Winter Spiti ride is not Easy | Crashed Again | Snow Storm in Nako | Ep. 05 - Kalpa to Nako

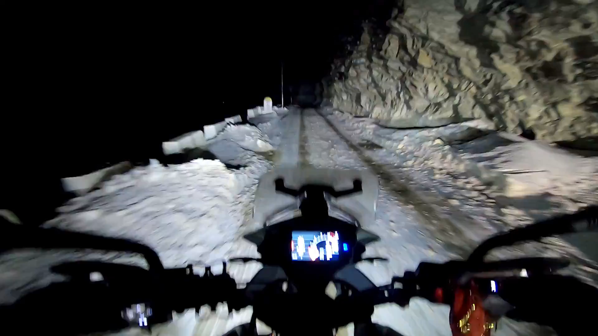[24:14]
टायर को फॉलो करके चल रहा हूँ मैं, और क्या करूँ. दो बार तो स्लिप हो गया बुरी तरह से, लेकिन बच गया, संभाल ली बाइक. आहा,